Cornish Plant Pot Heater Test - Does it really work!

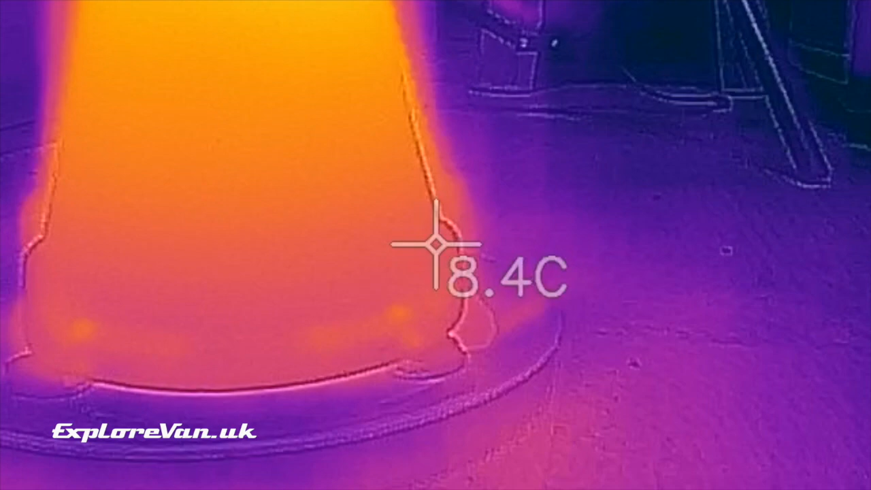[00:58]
On screen: spot 8.4°C
So here's an initial thermal image just after the
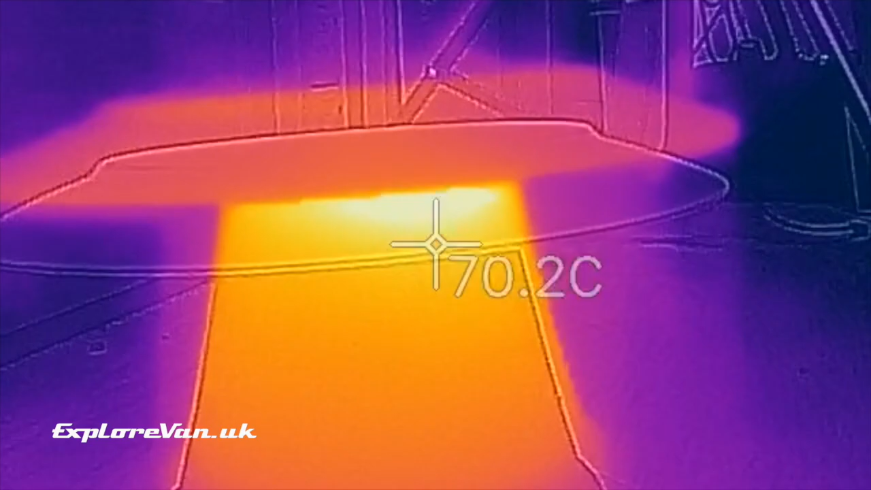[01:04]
On screen: spot 70.2°C
candles have been lit
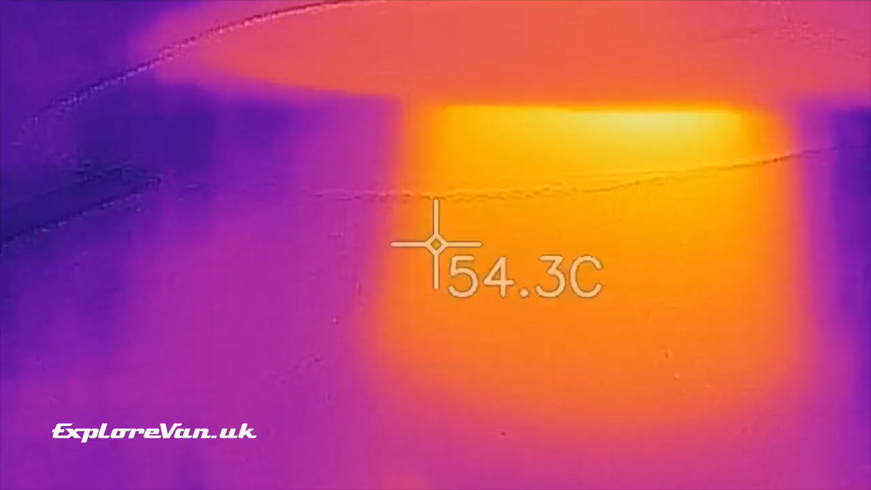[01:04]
On screen: spot 54.3°C
you can see the temperature starting to rise in the pot and in the saucer.
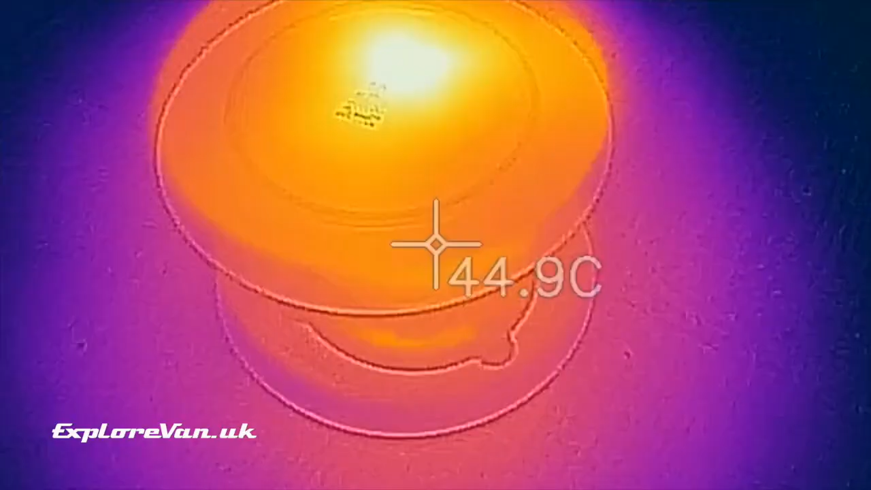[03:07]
On screen: spot 44.9°C
and here on the thermal imaging camera we can see that the
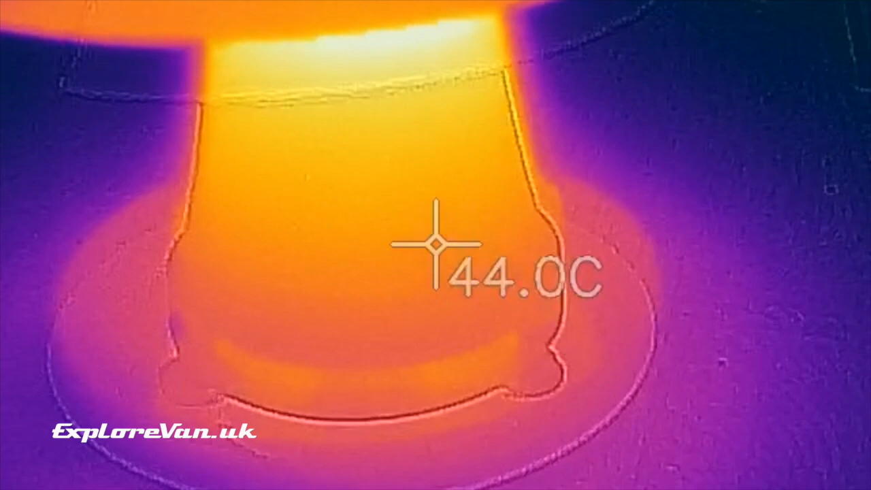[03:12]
On screen: spot 44.0°C
little heat those candles are
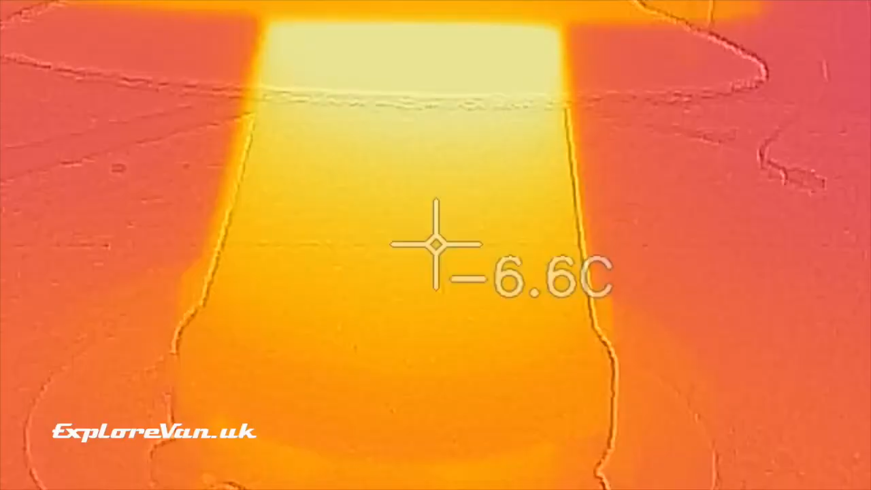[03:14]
On screen: spot -6.6°C
producing
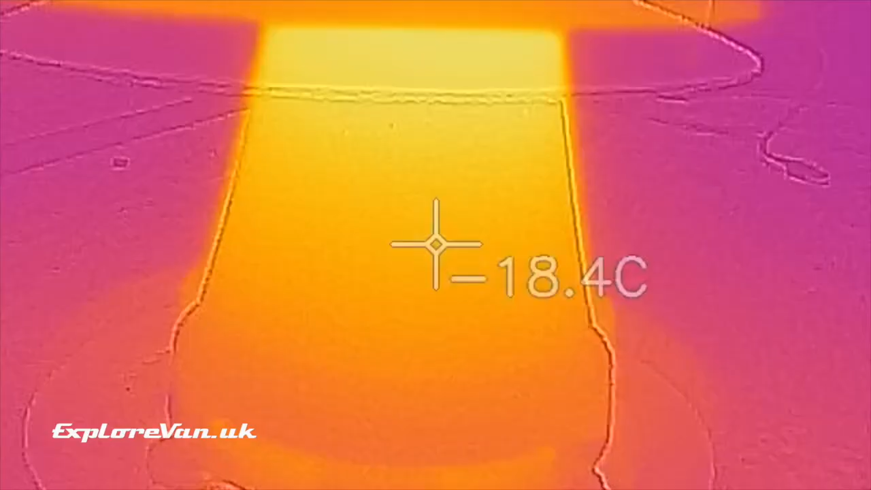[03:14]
On screen: spot 18.4°C
is being absorbed into the pot but very little is
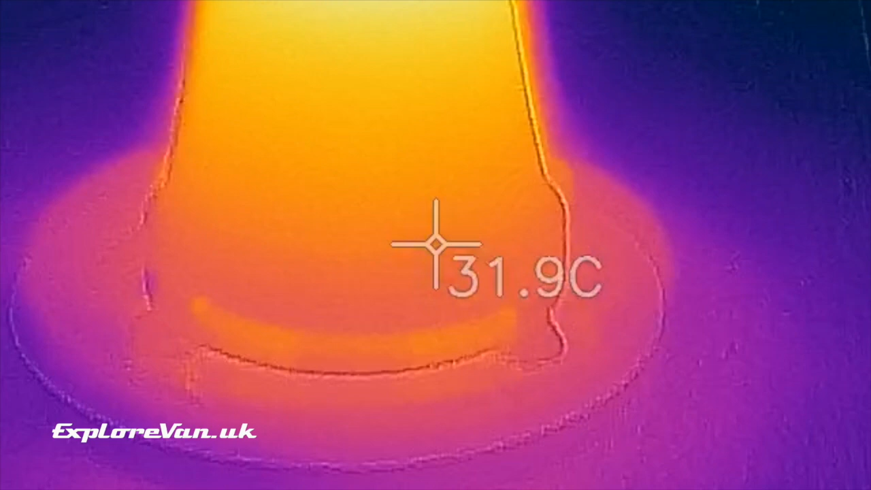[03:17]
On screen: spot 31.9°C
radiating out again similar on the saucer it's warming up the plate there's a hot
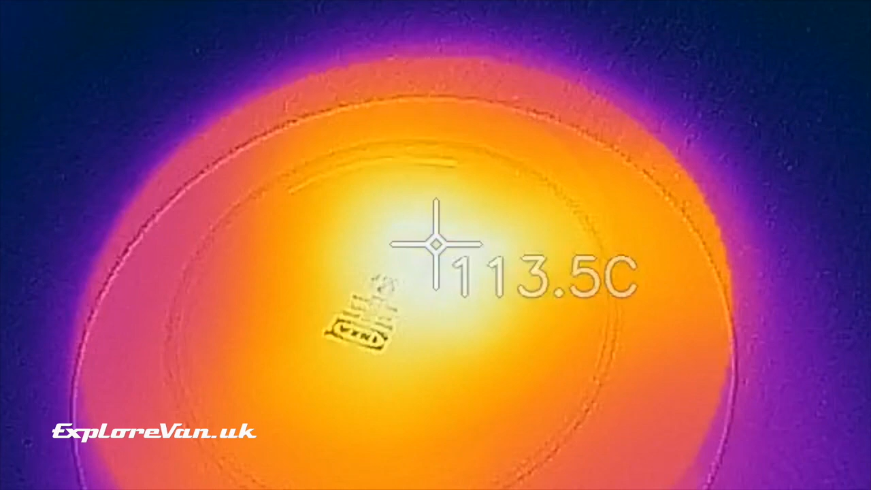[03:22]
On screen: spot 113.5°C
spot right in the center but the rest of the plate is pretty low temperature as
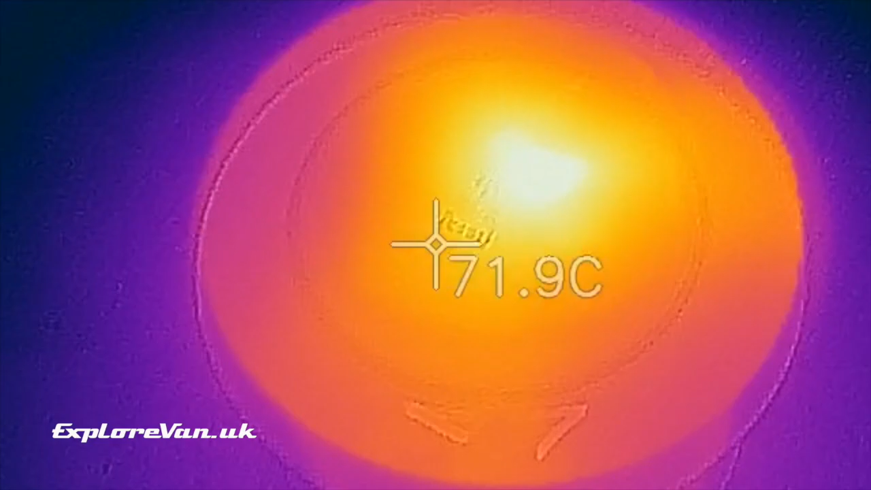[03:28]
On screen: spot 71.9°C
you'll see in a minute when